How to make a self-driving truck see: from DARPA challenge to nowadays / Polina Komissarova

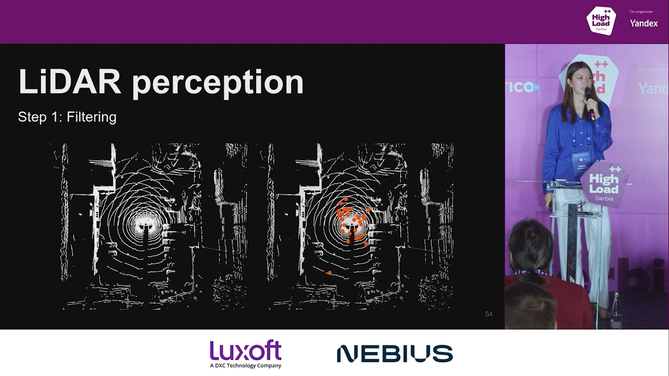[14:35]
And this step is particularly important in the conditions such as snowfall, because in this case, we have lots of noisy points in our point cloud, and we need to filter them out.
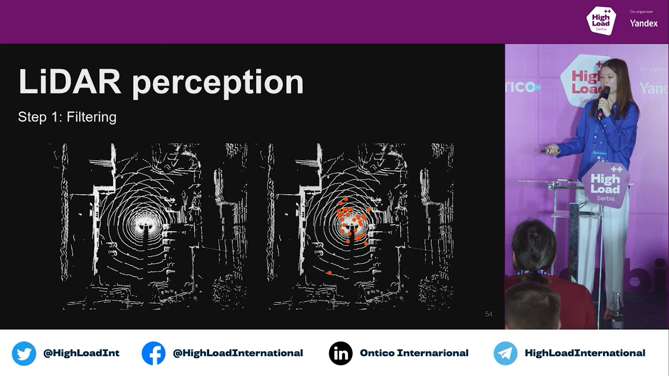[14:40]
The second step is called drivable area selection.
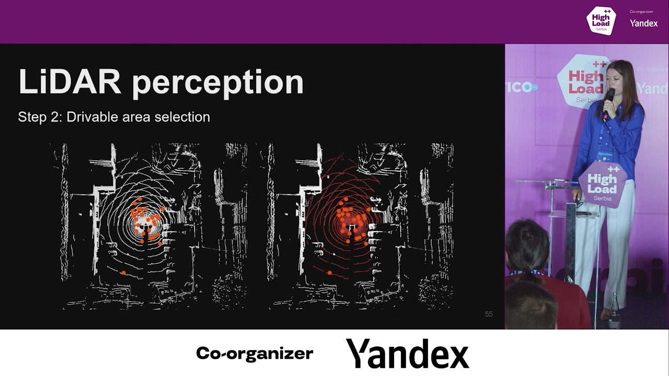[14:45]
When we filtered out all the noisy points,
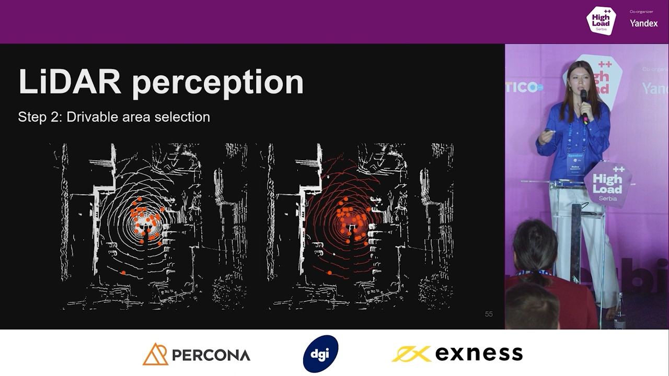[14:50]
we want to determine where we have real obstacles which should be avoided, and where we have a drivable area.
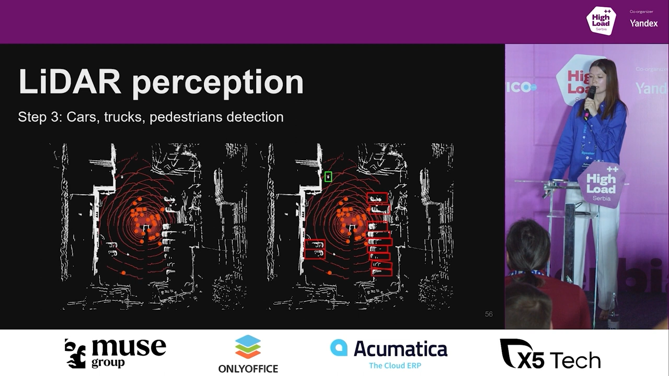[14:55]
And the last step is called objects detection. At this step, we want to detect all moving or potentially moving objects.
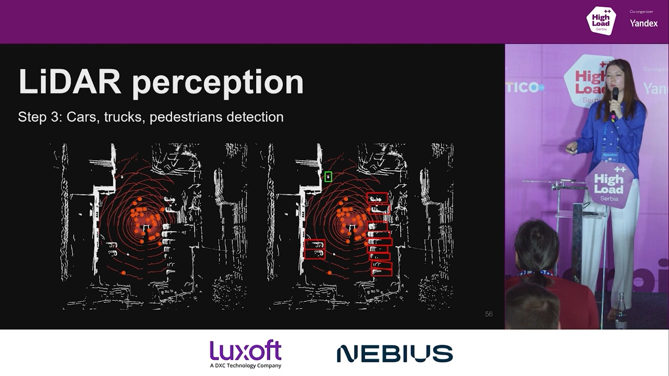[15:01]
Okay, let's look at each step separately.
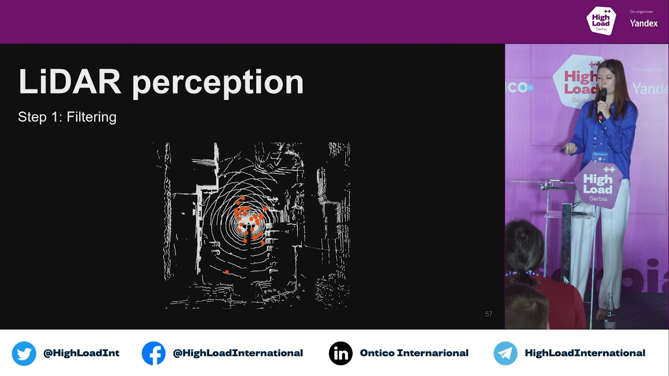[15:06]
First step is called filtering.
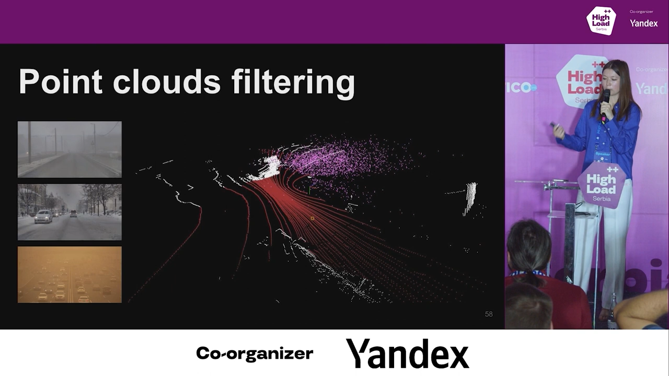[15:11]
For better understanding why we need this step, let's look at an example of a point cloud obtained during a snowstorm.
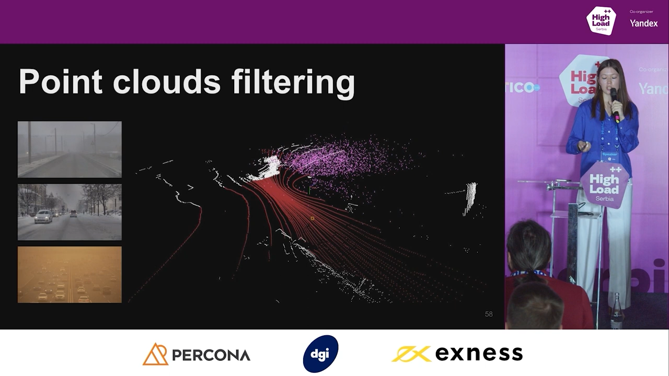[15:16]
Snowflakes are specifically highlighted in pink in this example,
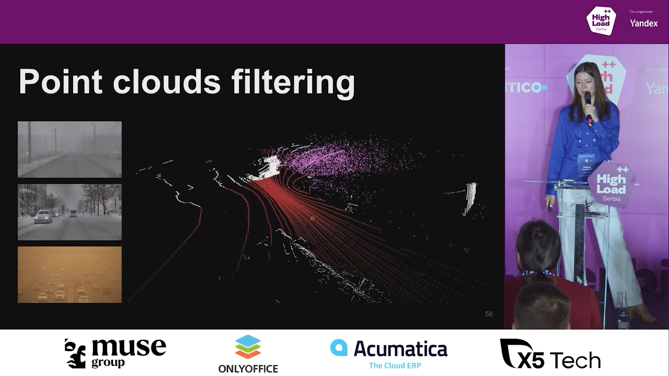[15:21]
and we can see a really big amount of these points.
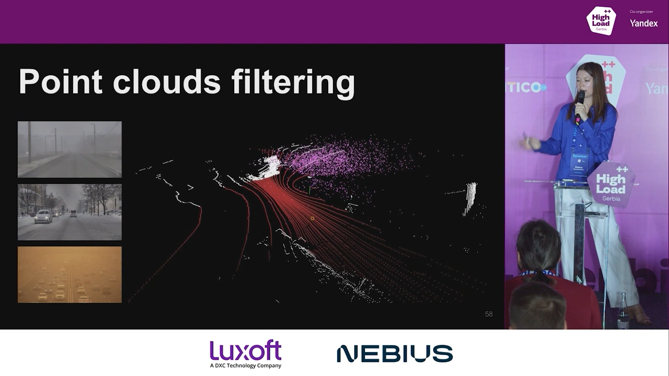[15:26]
And we can't understand if there are any obstacles among them, like real obstacles.
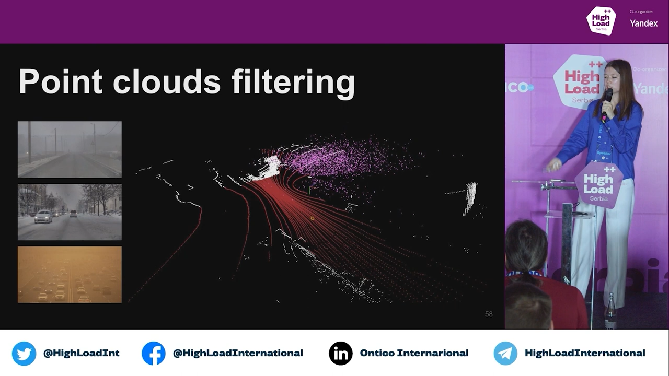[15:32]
And it makes more difficult understanding of the surroundings. Okay, the algorithm that we decided to choose for filtering these points is called dynamic radius outlier removal.
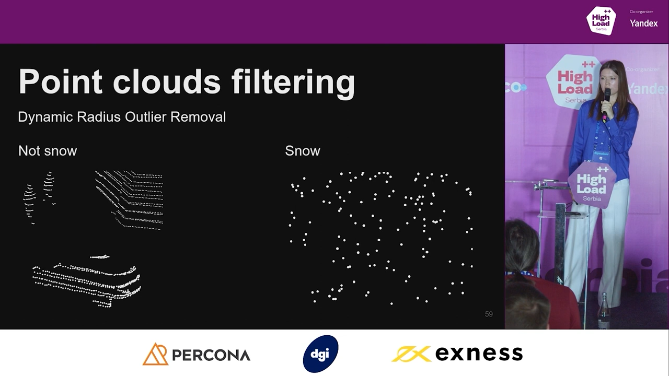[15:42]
And before we look at this algorithm, let's first look at the data. Let's look at the part of the point cloud obtained during the snow.
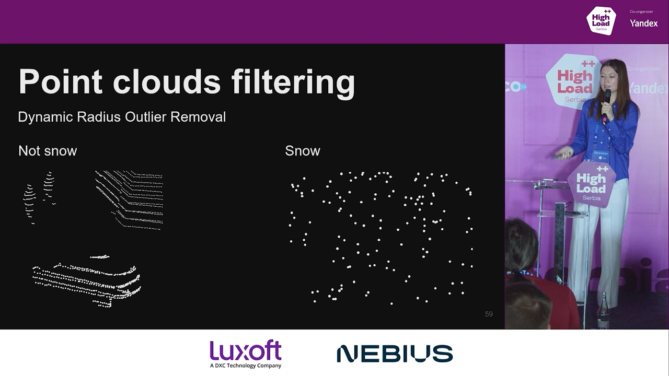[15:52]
In the left part of the slide, you can see an example of real obstacles, like pedestrians, corner of the building, a car. And you can see kind of lines in these images.
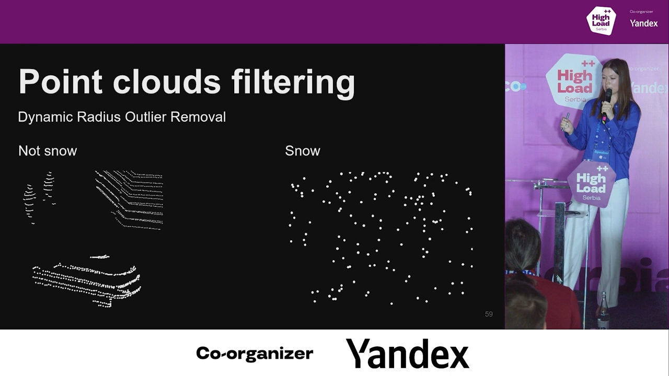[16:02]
Each line corresponds to one laser beam. And inside these lines, you can see quite high density of points.
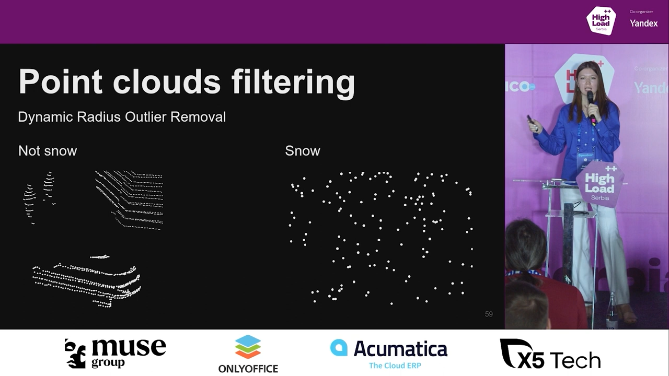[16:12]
But if you look at the right part of the slide, you can see an example of a point cloud of just snowflakes.
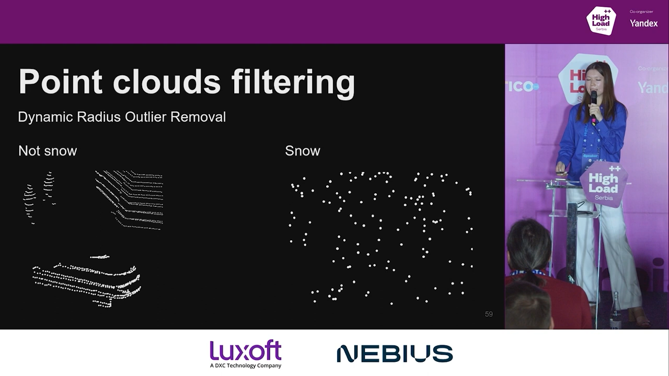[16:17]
And they look like isolated points in the air. So it looks like we can visually distinguish between real obstacles and noisy points,
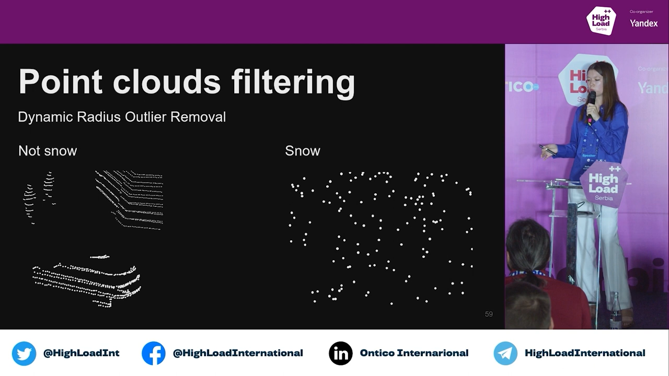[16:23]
just comparing the density of the points.